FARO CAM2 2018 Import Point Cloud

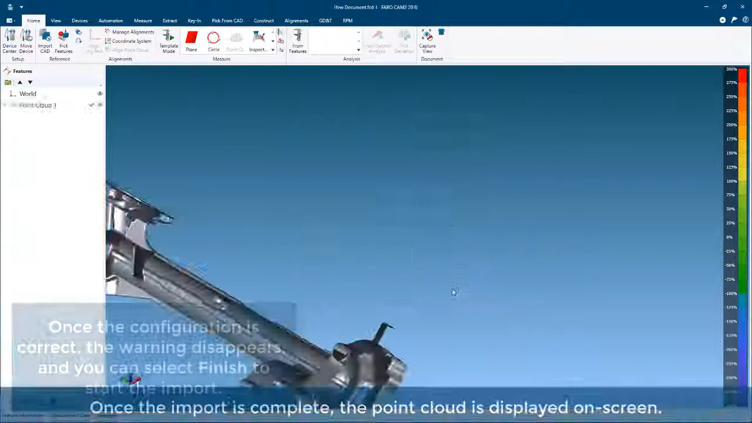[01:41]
the import is complete the point cloud is displayed on screen